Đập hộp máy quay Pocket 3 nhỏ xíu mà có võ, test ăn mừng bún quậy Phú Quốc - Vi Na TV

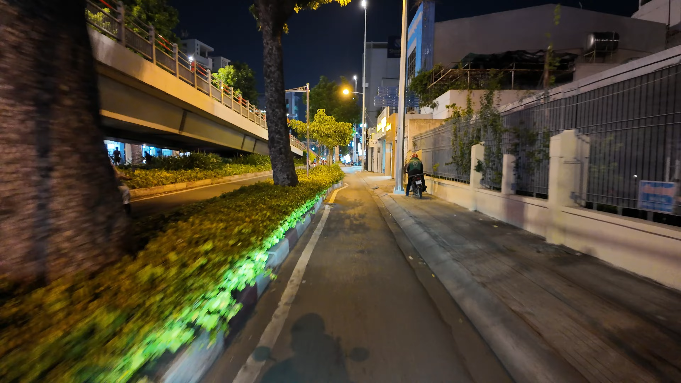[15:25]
Đây bây giờ vừa test mic, vừa test camera quay đêm. Test chống rung luôn.
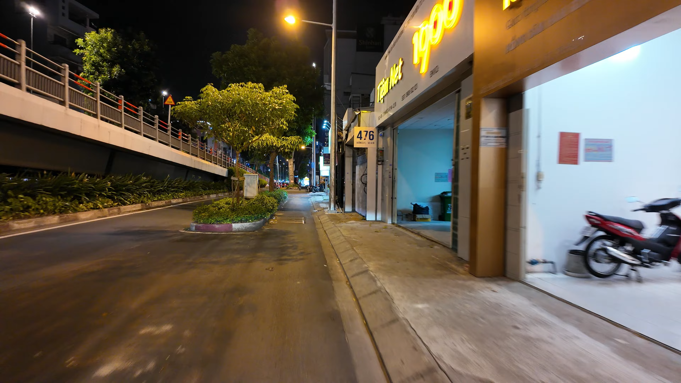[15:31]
Đây là tay vợ của ta đang cầm. Xem thử có rung không.
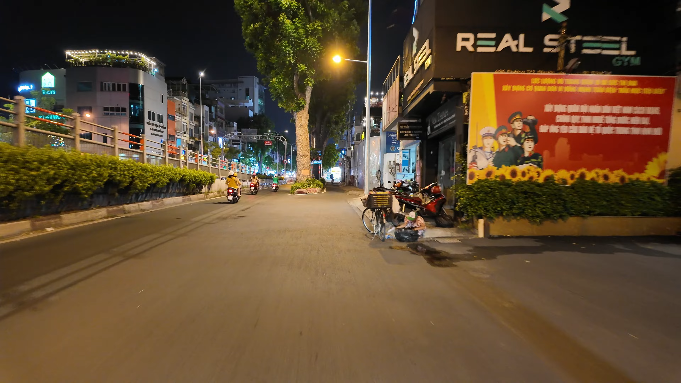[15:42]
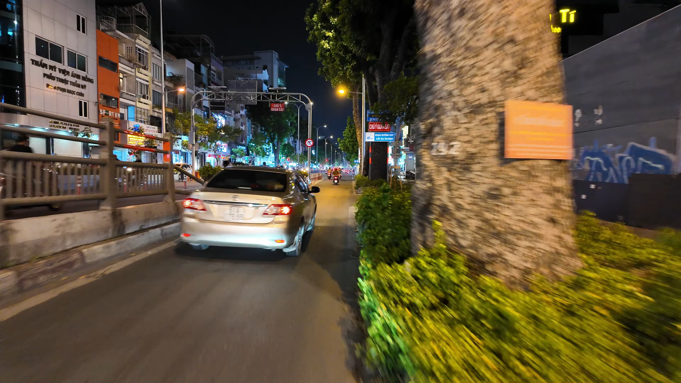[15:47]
Đèn sáng đẹp không quá? Đẹp hả? Camera này đó quý vị, mình không thể gắn lên xe để chạy được nhá.
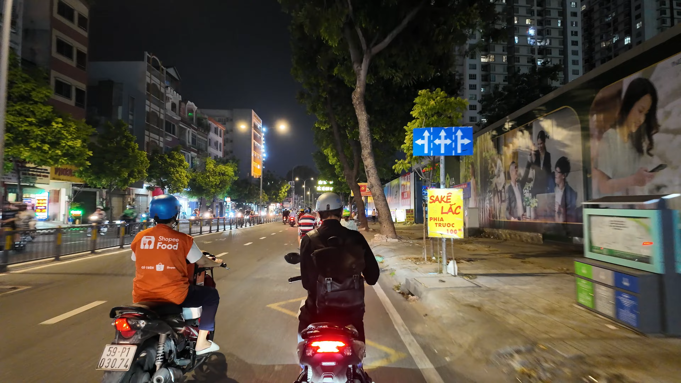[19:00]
Còn nếu mà đi lấy rác hay là đi dọn dẹp quét đường mà quét ban ngày á là đường nó đông không làm việc được. Ở đây có chú bán xe mía. Mía cây ăn bao nhiêu thì mình mua bấy nhiêu, chú sẽ chặt từng cây cho mình luôn. Bánh sa kê chiên. Rồi mình sẽ đi ra vòng xoay Lê Đại Hành này. Áo quần 40.000 một cái. Quần quý vị không có áo. Hồi xưa lúc cô ta mới vào đây đi học sinh viên là hay mua mấy cái đó mặc lắm.
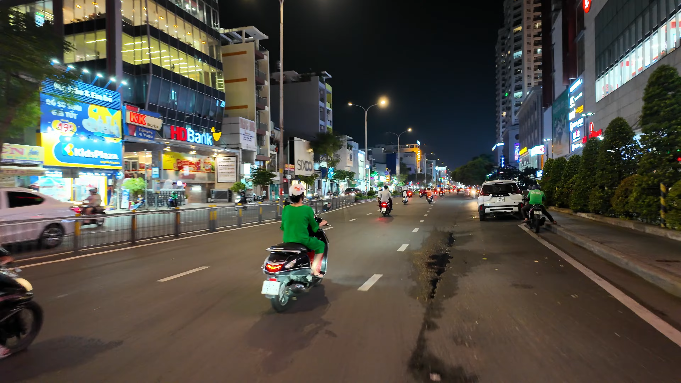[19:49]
Đây là Lotte Max Lê Đại Hành.
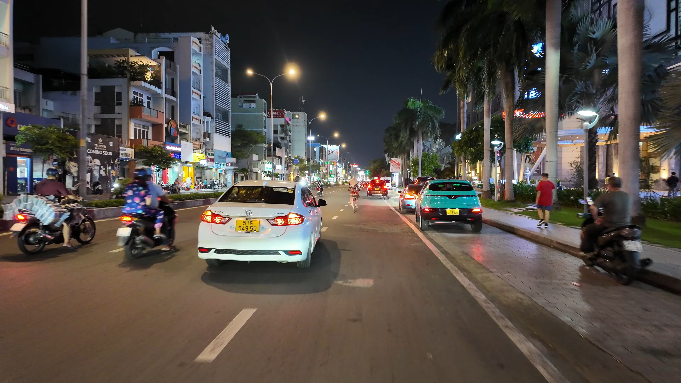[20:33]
Ở Lê Đại Hành ở đây nè. Buổi sáng, vì buổi sáng thì có bánh cuốn tôm á. Bánh cuốn nhân tôm ngon lắm. Ở phía đâu bên đây nè. Quý vị nào mà mình chưa thưởng thức thì mình có thể ghé và thưởng thức. Hoặc là cô chú nào mà ở nước ngoài về á, mình tranh thủ mình ghé mình ăn ở trong. Nhưng mà khi mà quý vị đến thì mình chờ nha, ráng chờ chút xíu. Tại vì lúc nào cô ta vào mua thì thấy cũng đông khách cả.
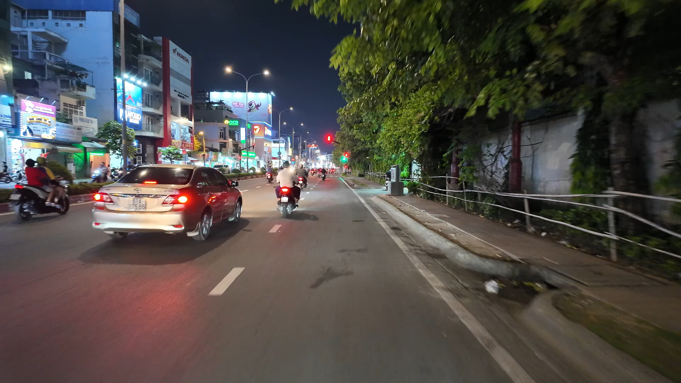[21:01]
Nên đến, mình xác định là đến, nhưng mà đến với tâm thế là chờ, chờ đợi một chút xíu. Còn ở đây là lẩu cá đuối bán buổi đêm nè. Lẩu cá đuối này hai vợ chồng của ta cũng có ăn rồi, nhưng mà hình như là không hợp khẩu vị với hai vợ chồng của ta. Kiểu người ta làm hơi ngọt ngọt, hai vợ chồng của ta lại không hợp. Đó, còn cái quán bánh cuốn thì ở trong đây, ngay cây xăng Hiệp Quế.